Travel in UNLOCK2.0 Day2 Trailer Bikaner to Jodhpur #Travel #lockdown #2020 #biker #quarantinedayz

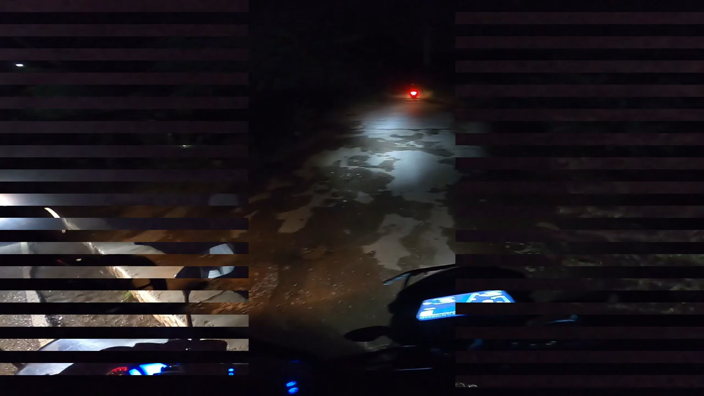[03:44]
I can't see the lake. So, this means that we should come here in the morning.
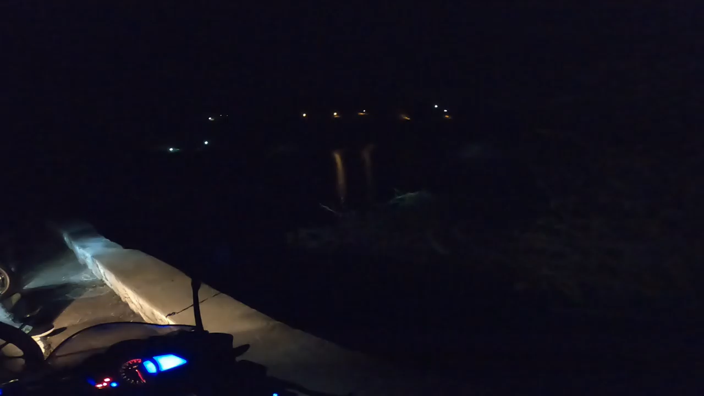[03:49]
In front, there is a trishool. Very beautiful. You can't see it. And we are back to the hotel.
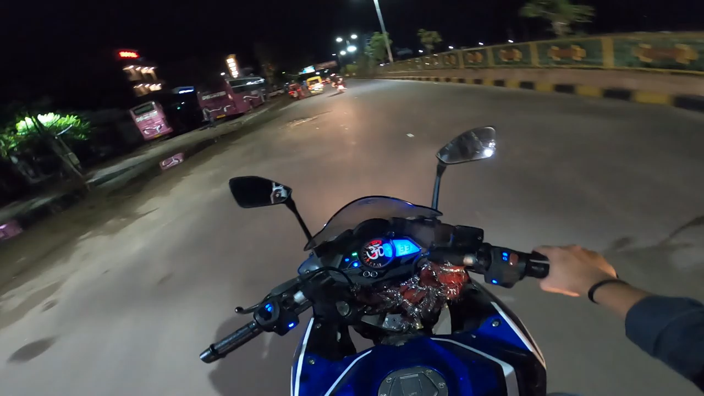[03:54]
Let's see what the place is for food.